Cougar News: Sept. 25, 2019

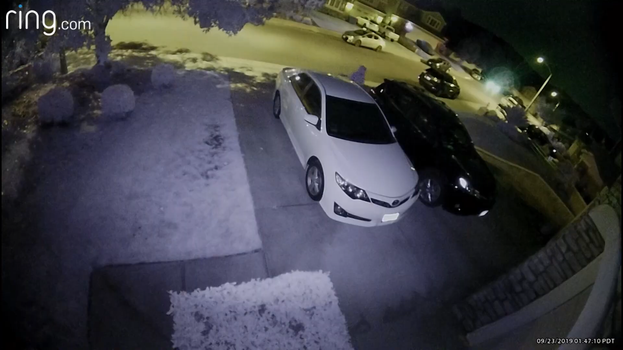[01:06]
Four men were arrested in connection with the serial car burglaries that occurred in the Fair Oaks community in Canyon Country. The men were caught on several security cameras breaking into parked cars Monday night.